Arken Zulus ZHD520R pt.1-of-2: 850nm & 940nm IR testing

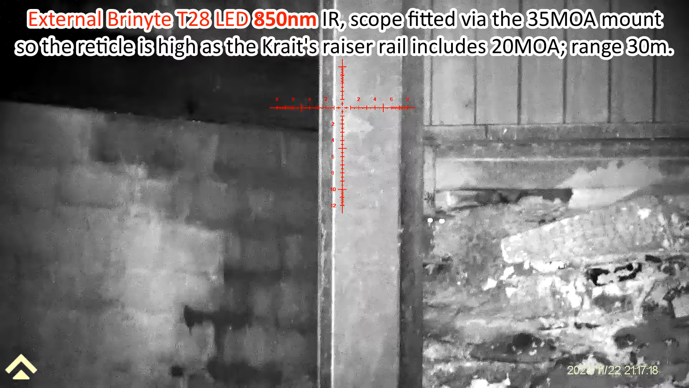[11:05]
wasn't quite on full power at this point this is 850 nanometers and i've already
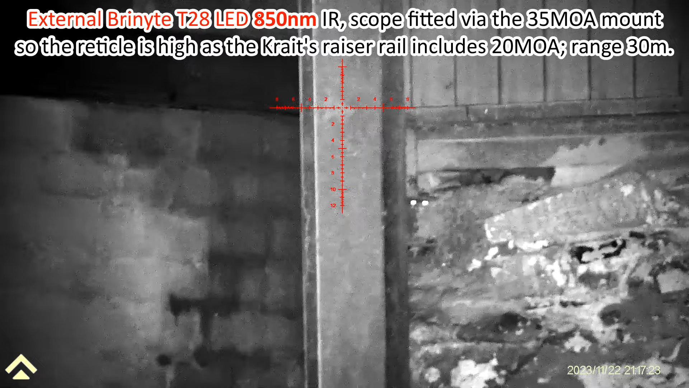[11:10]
adjusted there we go the focus adjusting and i've already adjusted via the custom hunting mount i've adjusted the beam to be roughly centered on the reticle so i'm just scanning around
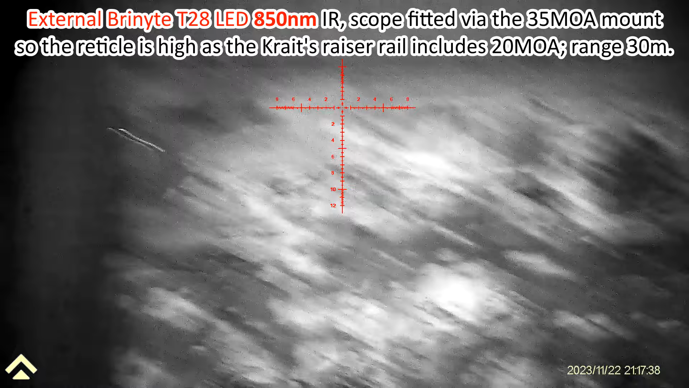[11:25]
and range is 30 meters so not quite as much as before as the previous footage you've just watched but there was farm machinery behind
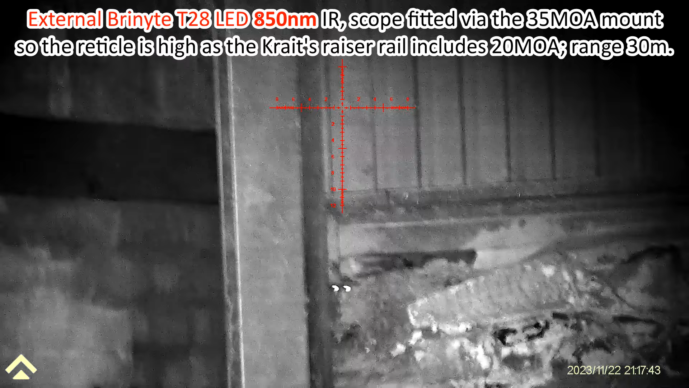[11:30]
me and so you can see there's a you might be able to see a
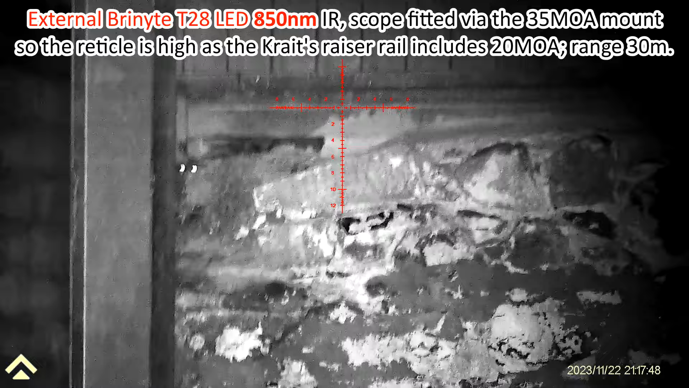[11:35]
slight pattern to the ir with the led and there i focused it down just to briefly show you the
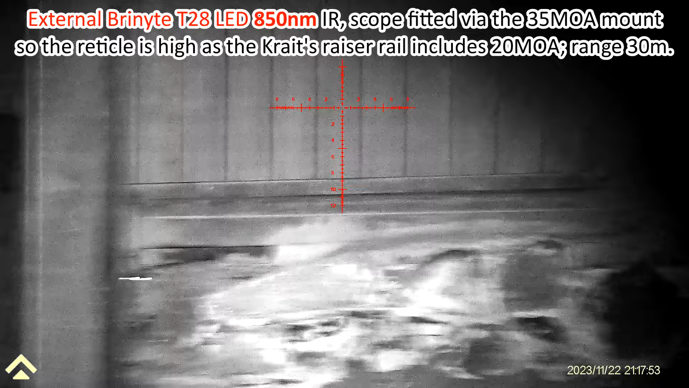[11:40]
square pattern of the led array
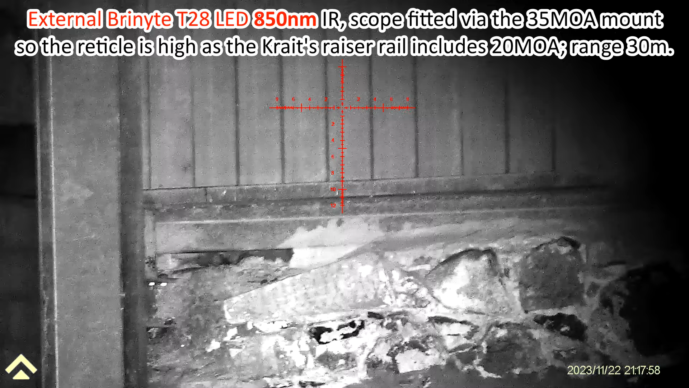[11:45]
and then here i switched over to 940 by moving the
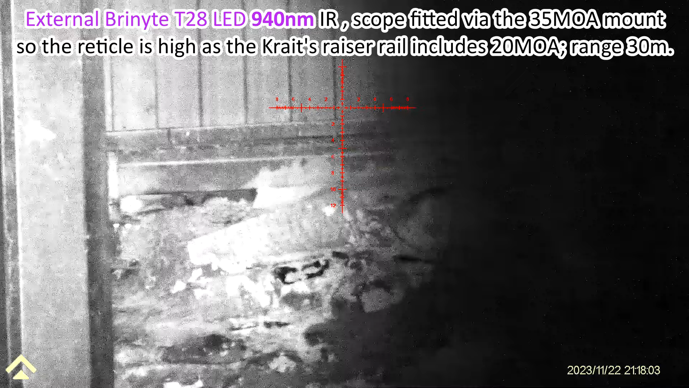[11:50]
lever on the on the torch the ir is off to the left so i've got to adjust
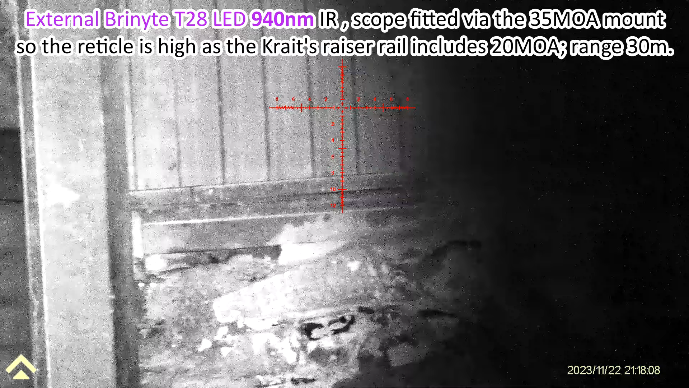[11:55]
the bracket because the two pills within the torch are not perfectly aligned and also
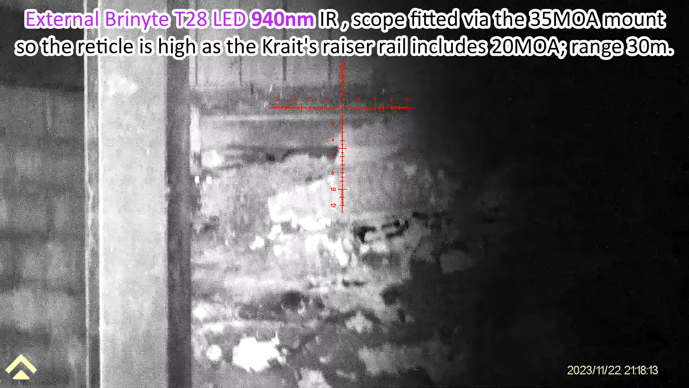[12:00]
whenever you change between daylight to ir and include
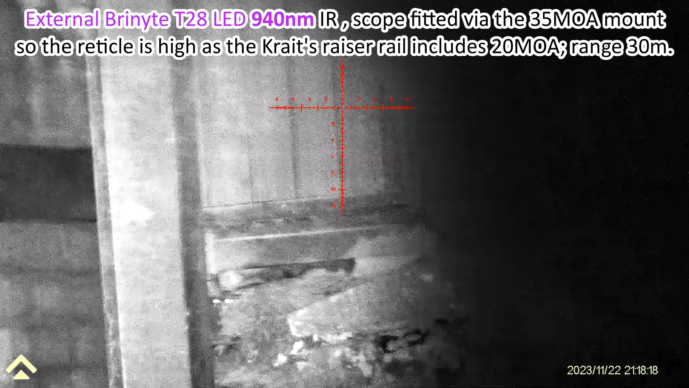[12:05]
within ir from 850 to 940 you have a slight focus adjustment
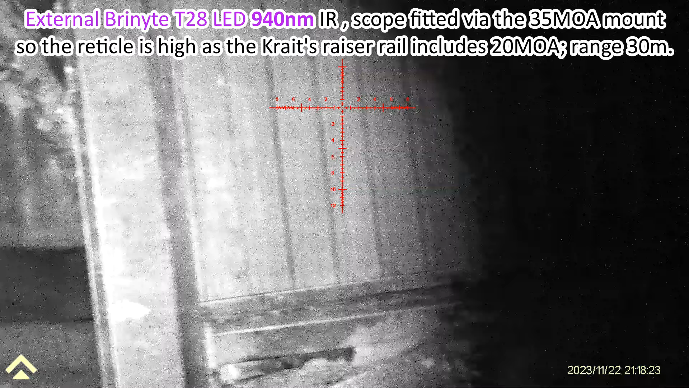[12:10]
and so here we are there we go that's me adjusting the beam horizontally
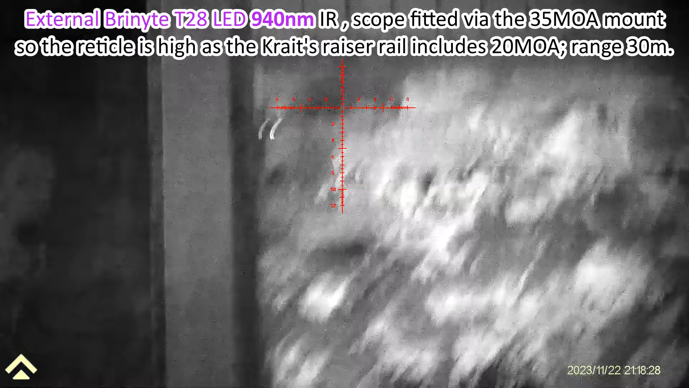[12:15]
to match the reticle and those two shiny objects in the
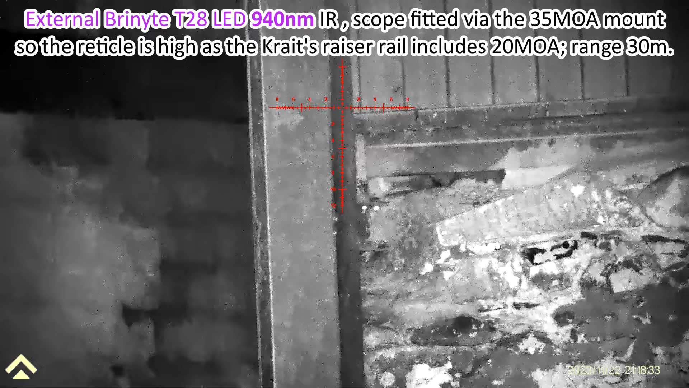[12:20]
center of the screen that's not rat's eyes that's the flats on a
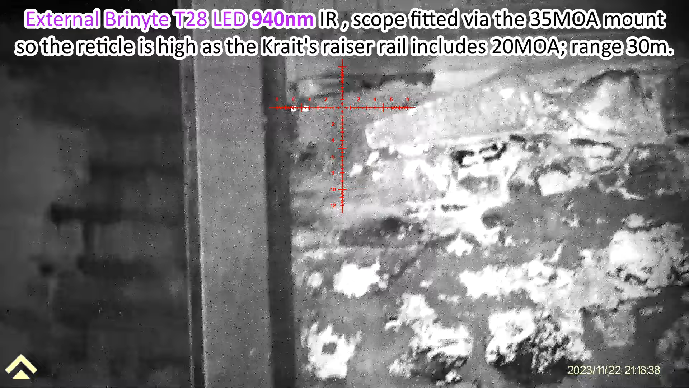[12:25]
pair of nuts or bolts holding that column in
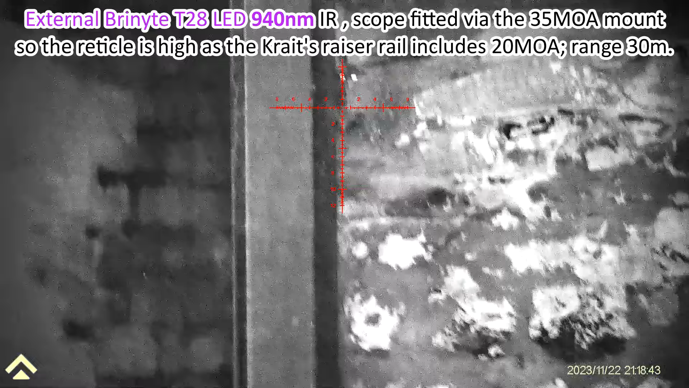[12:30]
the corner of the barn so you can see that oh that's flicked it onto
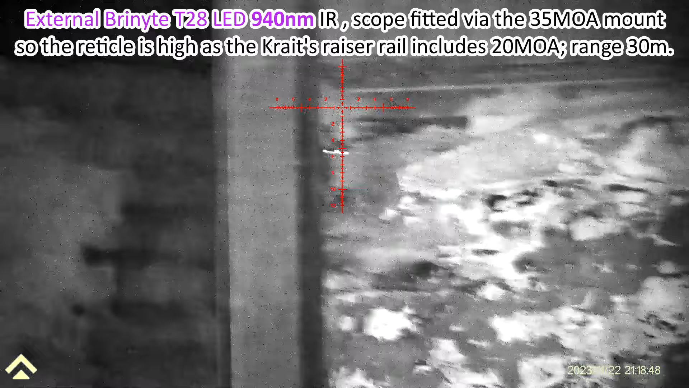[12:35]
850 there and then back onto 940 for the comparison so you can see 850 is like
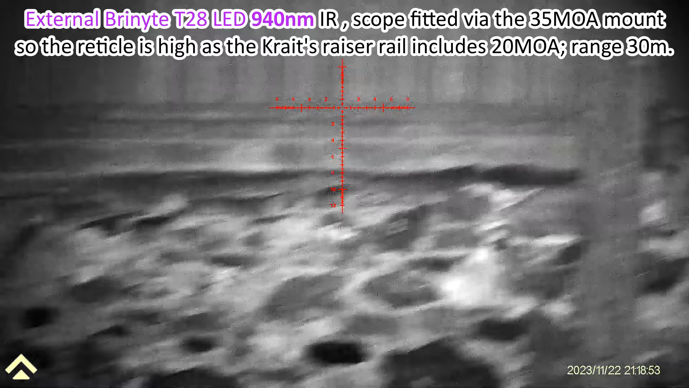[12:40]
i say 25 brighter than 940 and then
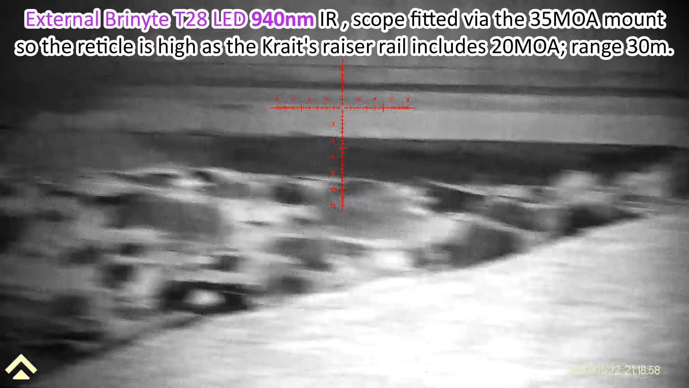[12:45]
for a few seconds here i twit remembered the power